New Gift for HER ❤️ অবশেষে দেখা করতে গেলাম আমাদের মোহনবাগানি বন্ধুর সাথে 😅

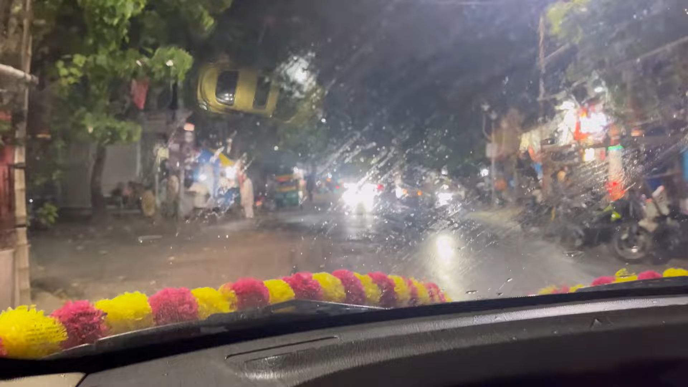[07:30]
কোথা দিয়ে একটা ফ্যাচ ফ্যাচ করে বৃষ্টি শুরু হয়ে গেল।